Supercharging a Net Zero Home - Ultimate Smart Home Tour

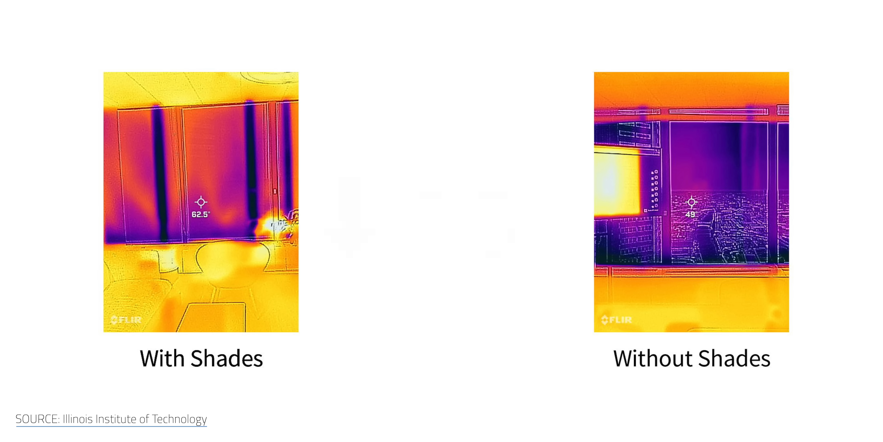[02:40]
One study from the Illinois Institute of Technology found a 25% reduction in heating and cooling energy consumption with automated motorized shades.
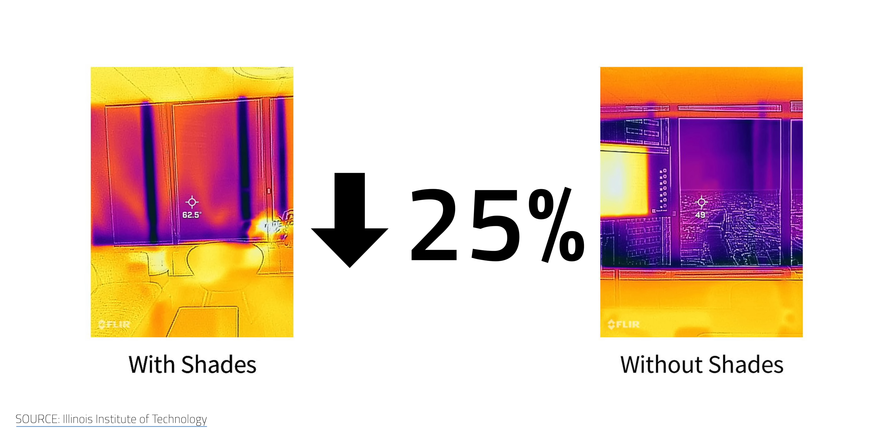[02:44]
The actual amount will vary based on the type of covering.